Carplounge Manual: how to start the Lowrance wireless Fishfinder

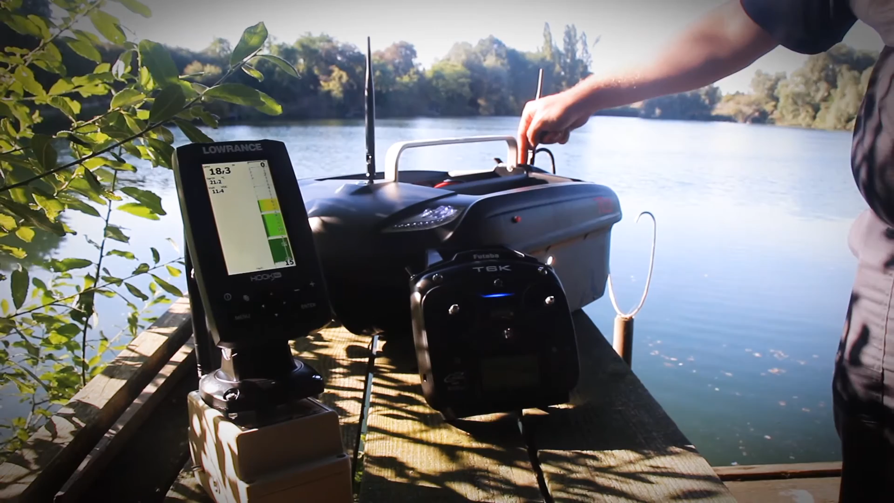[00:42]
Turn on the fish finder switch in the back of the boat and put the boat in the water.
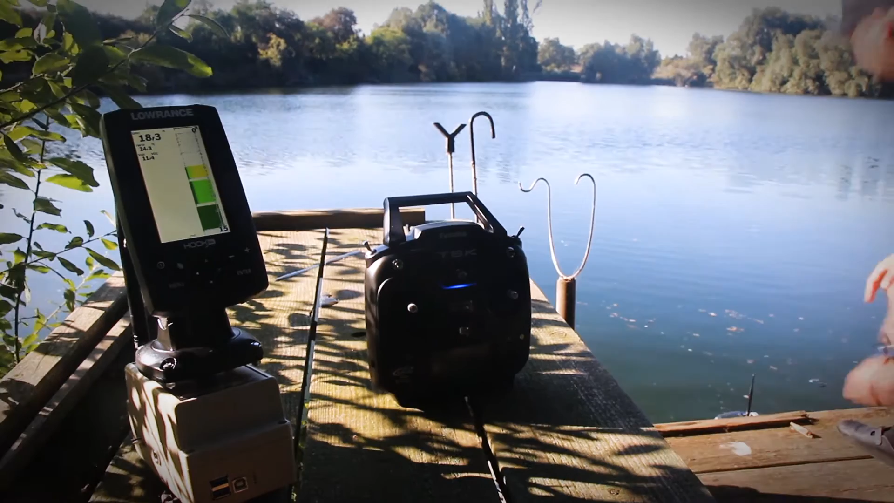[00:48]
Now we wait until fish finder show a correct depth. Here it comes.
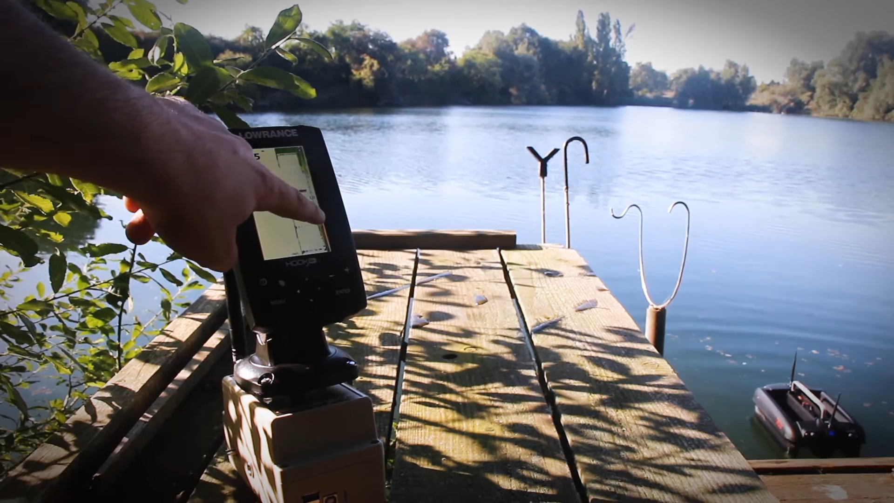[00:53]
Now everything is connected and we can drive with the remote control.